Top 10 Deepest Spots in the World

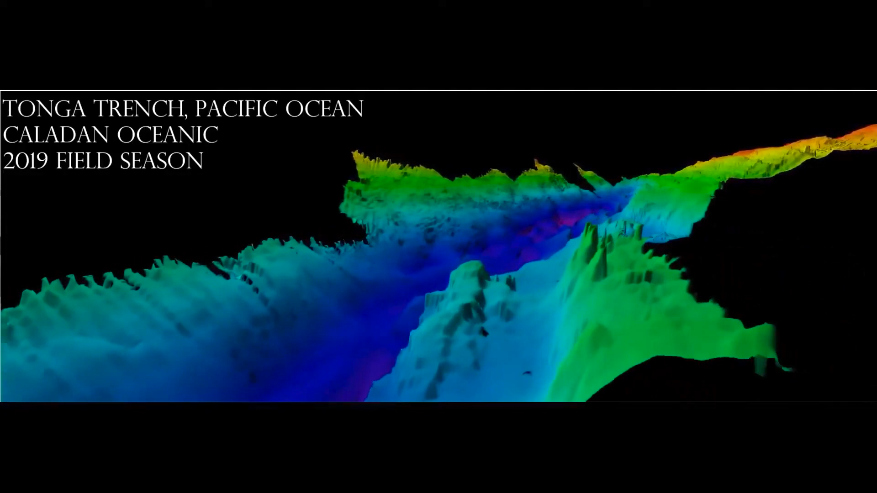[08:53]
Its distinct characteristics and enigmatic depths continue to captivate scientists and explorers alike. With a depth of around 10,880 meters below sea level, this interesting subaquatic trench is the deepest in the Southern Hemisphere.
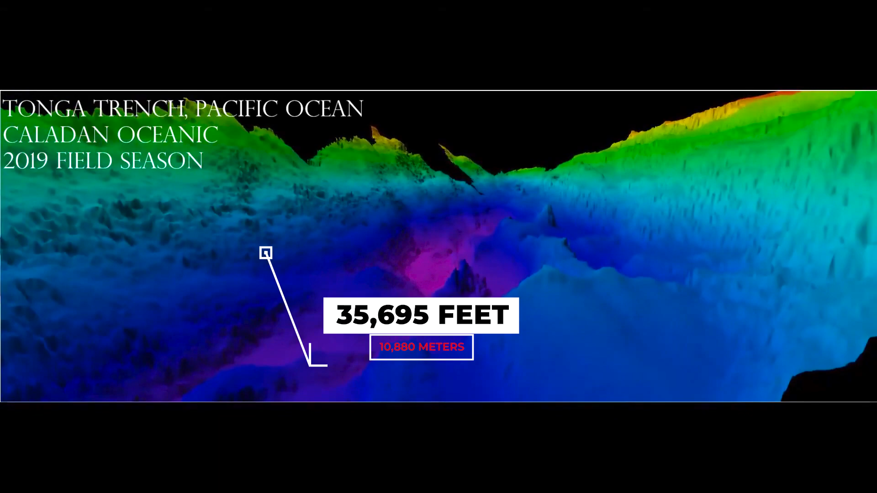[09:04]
The trench spans from New Zealand's North Island to the islands of Tonga,